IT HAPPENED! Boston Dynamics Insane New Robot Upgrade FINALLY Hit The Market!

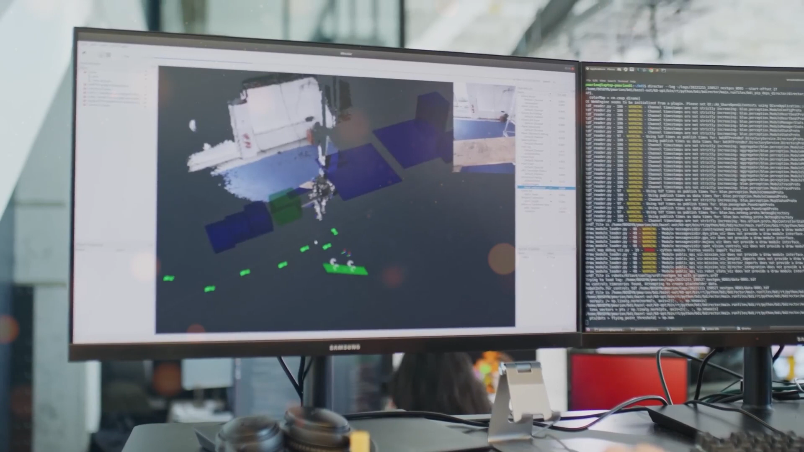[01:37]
It's actively analyzing its surroundings, predicting outcomes, and making decisions in real time.